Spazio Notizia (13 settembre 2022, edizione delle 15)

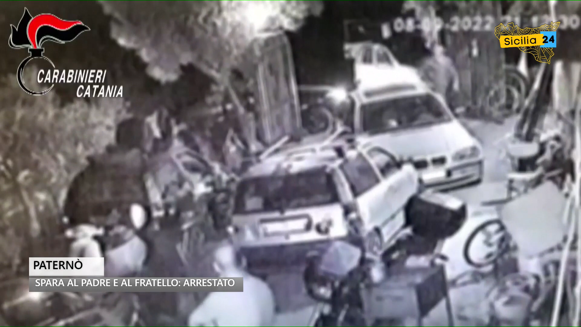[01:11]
La notte di venerdì scorso, a seguito di una segnalazione giunta al 112, i militari sono prontamente intervenuti presso un'abitazione sita nel territorio di Paternò, dove era stata segnalata una sparatoria. Giunti sul posto, gli operanti hanno rintracciato nel giardino le due vittime in evidente stato di shock e conferite d'arma da fuoco al piede e al braccio,